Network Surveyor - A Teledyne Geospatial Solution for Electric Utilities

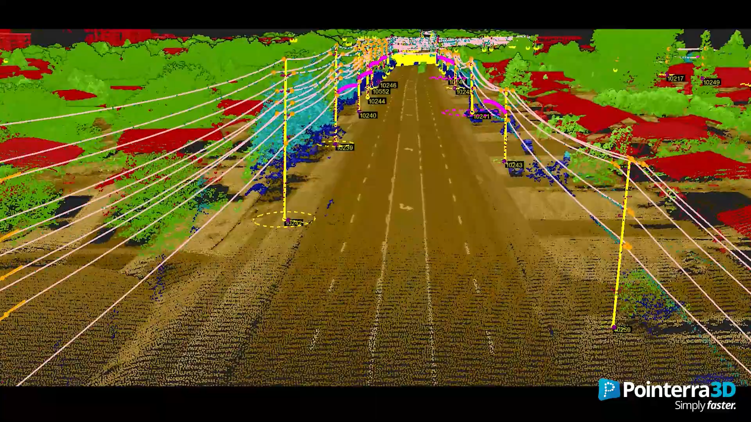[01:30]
takes work traditionally done in the office onto the aircraft in real-time to produce full- resolution last point clouds that are available upon landing for data analysis.
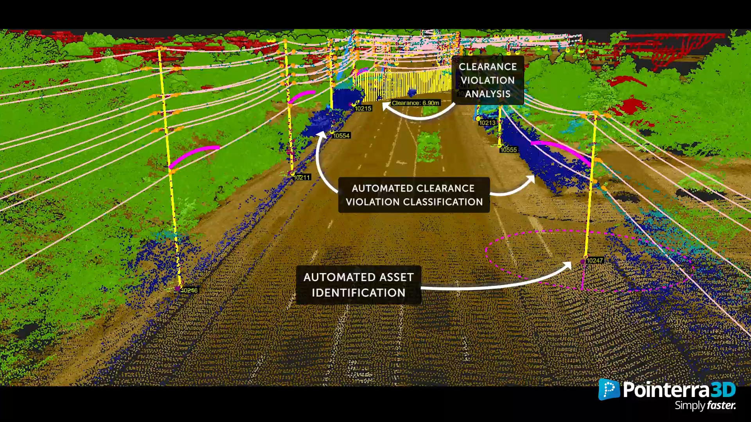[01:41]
High accuracy point clouds produced on the aircraft allows the elimination of post-processing.